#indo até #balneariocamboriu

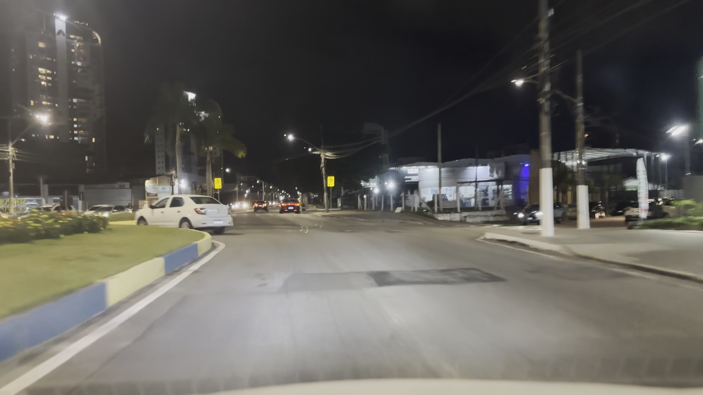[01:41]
Carro pra tudo que é lado. Saí hoje no horário de pico, galera. Tenho que sair cedo da manhã, não posso sair nesses horários que tá todo mundo saindo, né, dos seus trabalhos, indo pra casa, aquela coisa toda. Tenho que começar a programar as minhas logísticas de manhã cedo, amanhã vai ser esse dia.
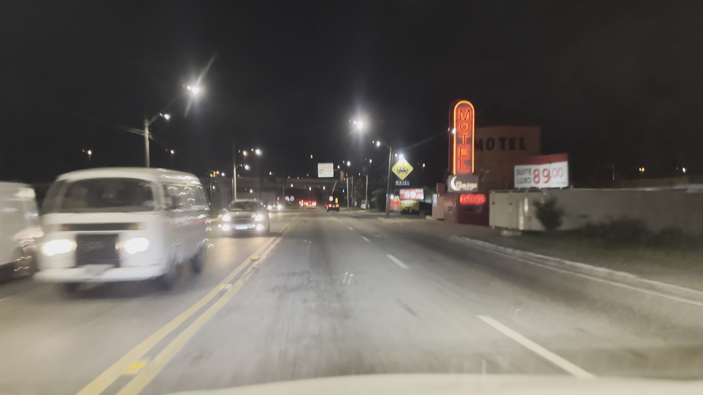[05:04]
Aqui a gente vai chegar no Trevo da Índia, ó, galera. Esse é o famoso Trevo da Índia, onde ninguém é de ninguém, ó. Olha a bagunça que é isso daqui, daí vocês vão entender o porquê vulgo nome, né.
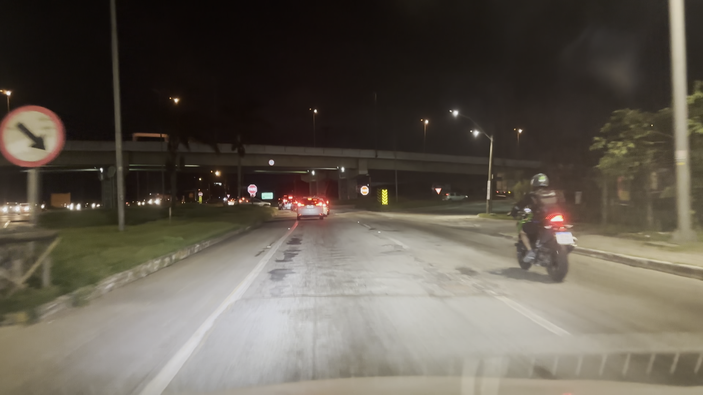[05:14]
Trevo da Índia.
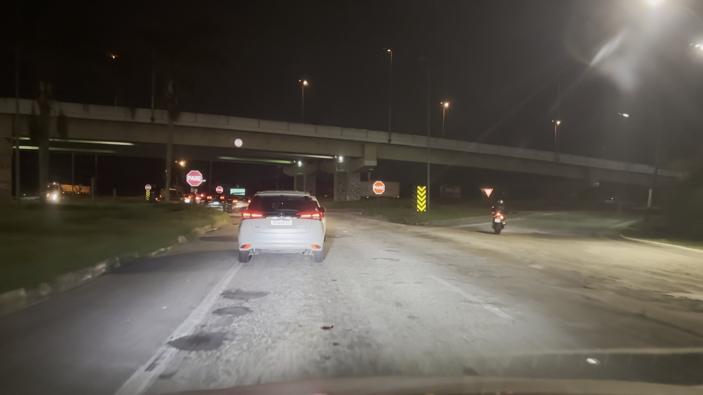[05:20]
Acho que não precisa de... Não precisa desenhar, né. Já entenderam o porquê, né.
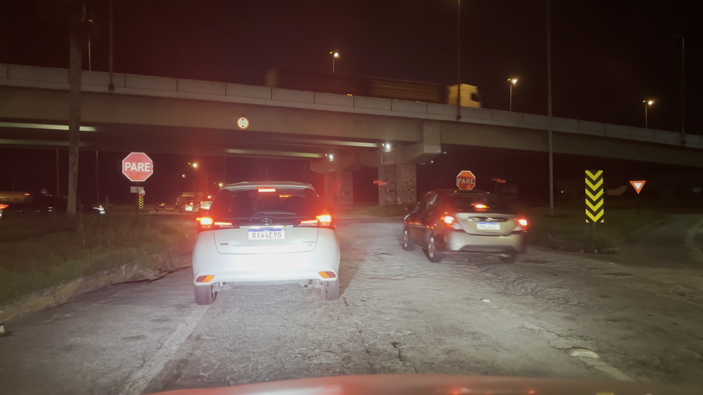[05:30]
Ó, já deu dois acidentes aqui, ó. Ali na frente. É o que o Waze está dizendo, né.
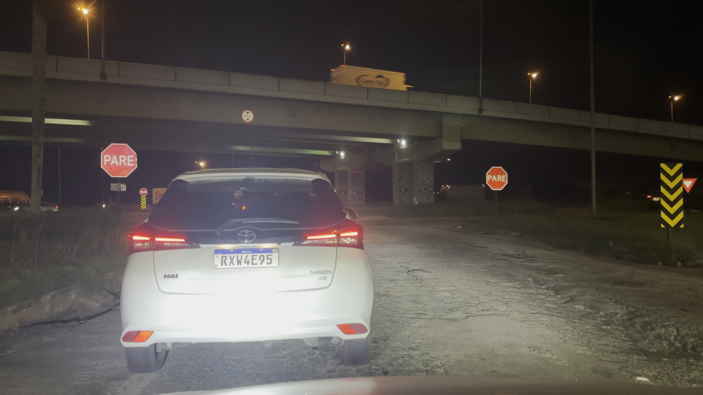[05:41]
Buraco é o que mais tem aqui, né. Não precisa nem informar, mas eu vou botar aqui só de... Só para não passar batida, né. Só para não perder o costume. Se vão fazer alguma coisa ou não, já não sei. Ó, deu dois acidentes para lá. Não sei se é verdade.
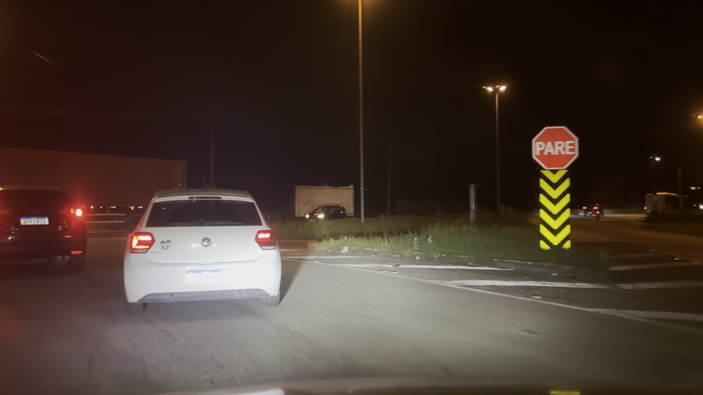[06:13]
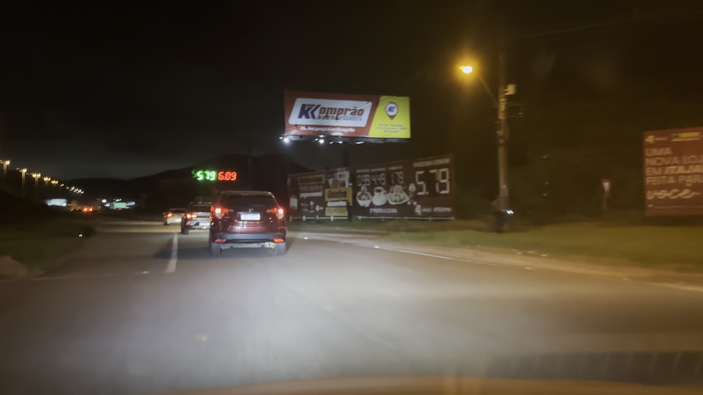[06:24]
Dá sinal para a direita e mete-la. Fica chupando bala aqui no Trevo, ninguém até dá passagem. E é isso.
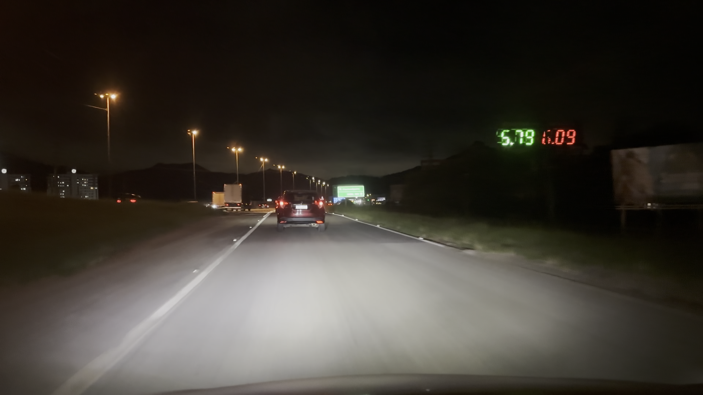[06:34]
Ah, mas hoje é o dia das SUVs, ó. Mais uma Honda aí na minha frente, ó. Essas WRV, CRV, HRV, Honda Fit, City. Os perigos, né.
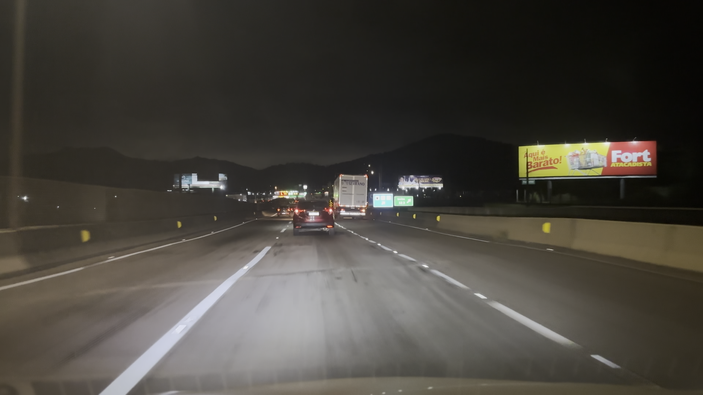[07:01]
Os perigos da sociedade aí na nossa frente. Até que agora está tranquilo, ó. Vai dar um videozinho bacana para vocês aí. Olha aí os motocicletas, ó.
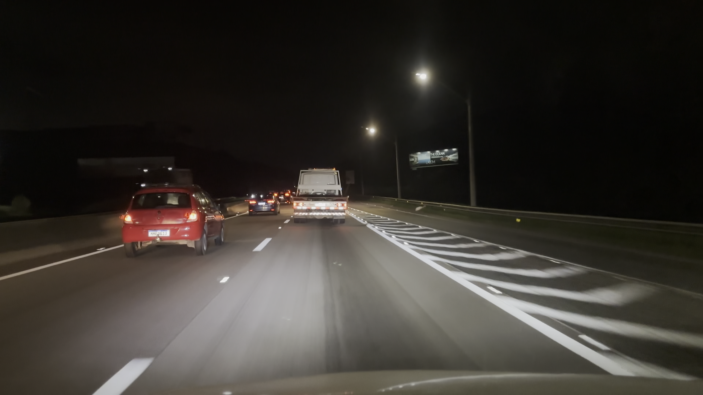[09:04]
Olha ali ó, o cara dando sinal de luz da motoca. Tem aquelas luzes que ficam piscando, sabe, que eles botam. Não sei se por lei isso pode, eu acho que não né. Mas também tem que se pôr no lugar dos caras né, eles vivem nesses corredores aí. A quantidade de gente barbeira que tem, vocês veem,
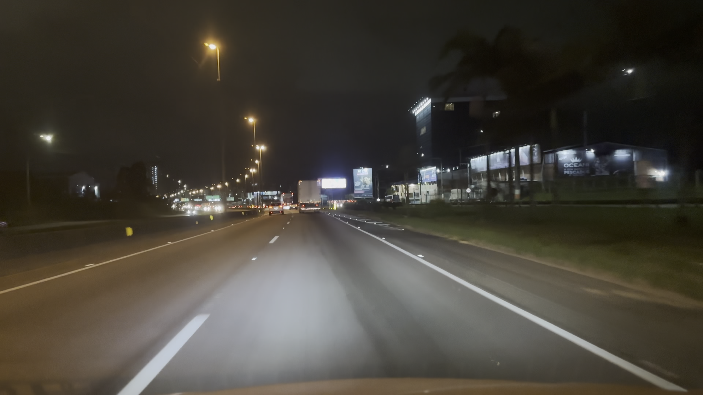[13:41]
Provavelmente vai ser por dentro. Os buracos no meio da BR-61, galera. Tô informando aqui no ENCE. Ó, eu tenho que sair nessa aqui ó, na 132 ó. Nossa, taparam ali? Por quê?
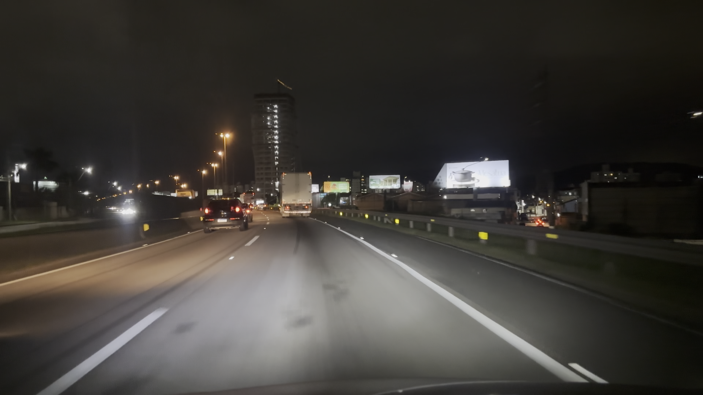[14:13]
Caraca ó, parte dessa Uniavan transbordando. Deve ter uns 300 carros ali. Olha aí a Defender ó. Sem sinal, sem nada. Agora deu, só porque eu falei. Ó, o BYD aqui à esquerda. E é aqui que a gente vai entrar também.
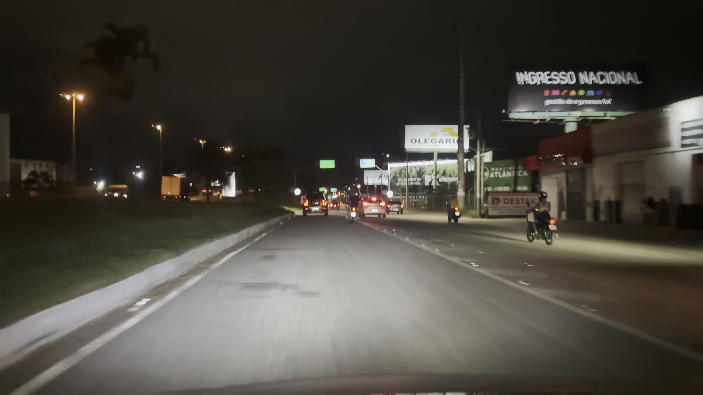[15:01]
E não esquecendo que aqui no lado esquerdo tem um monte de buraco né. E com certeza eles não taparam ainda.
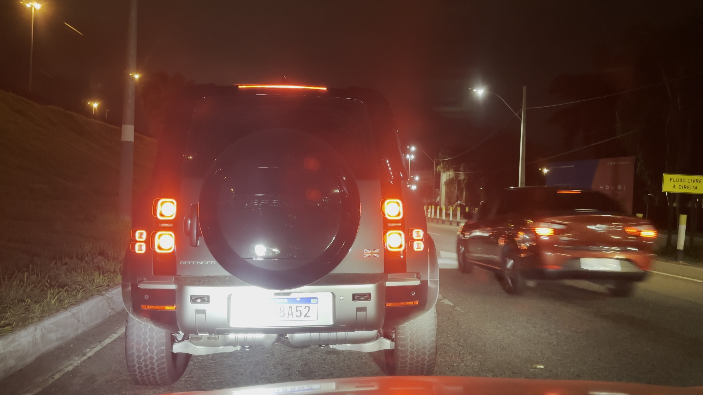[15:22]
É um carro de mais de 700 pontos. Ah, agora não tem como fazer stories. Tchau. Tá parou aqui a buracama que tava ó.
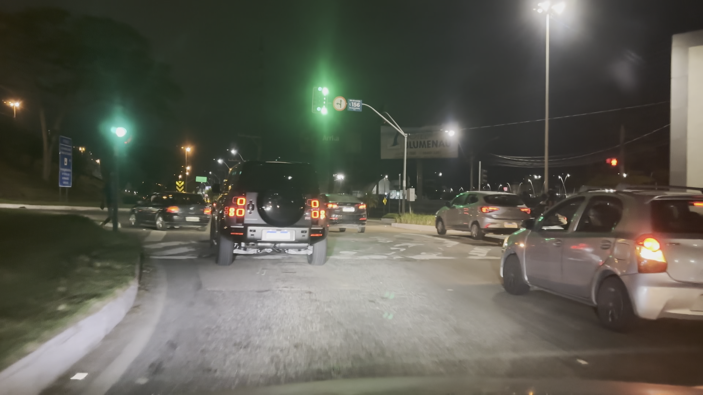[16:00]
Aqui ainda tem buraco, mais pipoca do que anda,
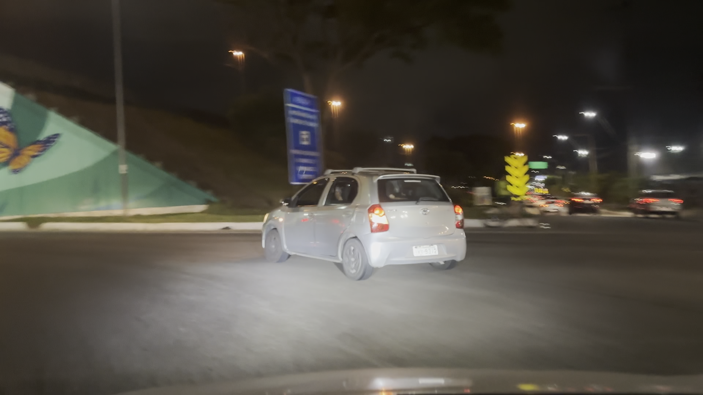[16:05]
olha o
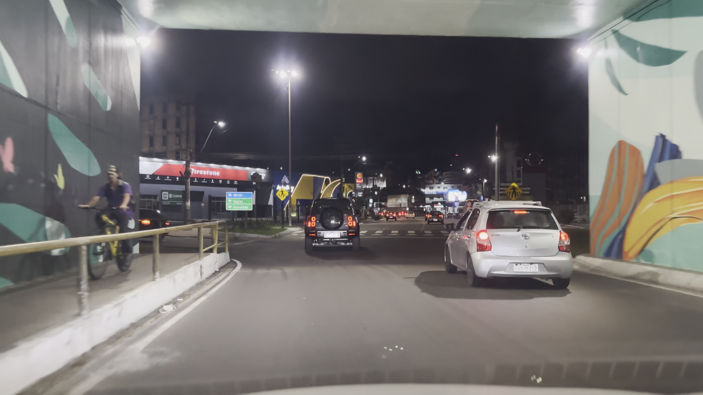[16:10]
perigo que é essas faixas de segurança, as pessoas se metem a cruzar quando tu vê que estão em cima, não tem sinalização, não tem sinal, não tem nada, olha o etanol 395 aqui e lá em Itajei 375,
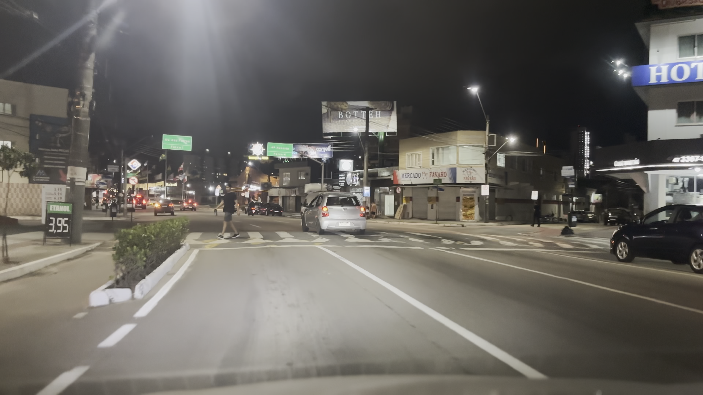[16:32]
por que cobram 20 centavos a mais? São de ouro?
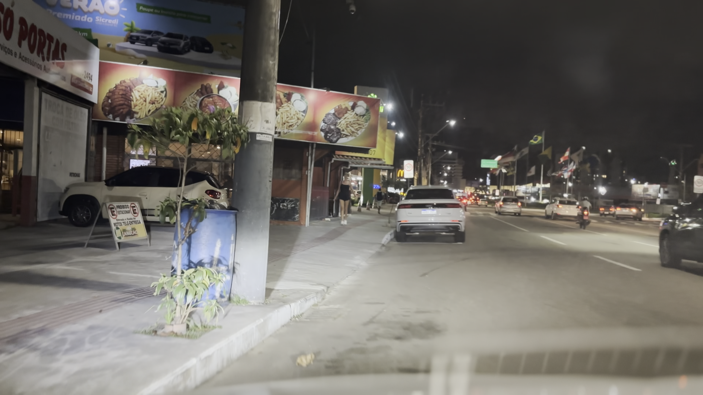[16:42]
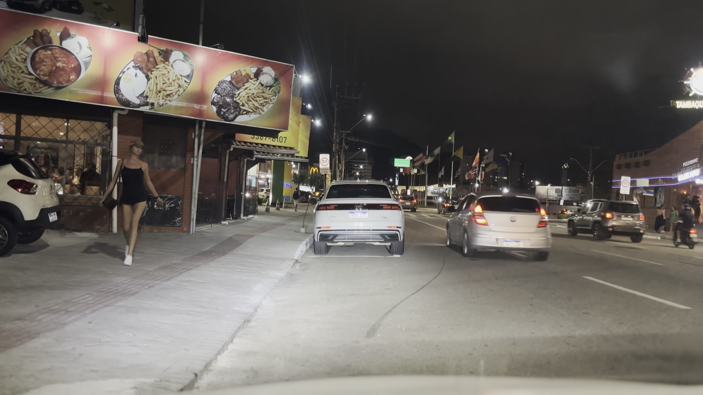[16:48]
Vou esperar o Arthur passar aqui, aí eu já vou ali e já estaciono,
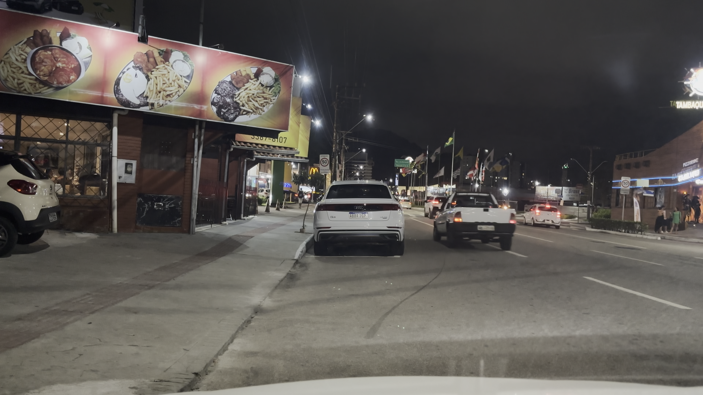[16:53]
aproveitar que ele ainda não chegou aqui, aqui é a Avenida dos Estados, é Balneário Camboriú galera, aqui também passa 55 mil carros por segundo, aqui é legal de gravar, vários máximos vão passar,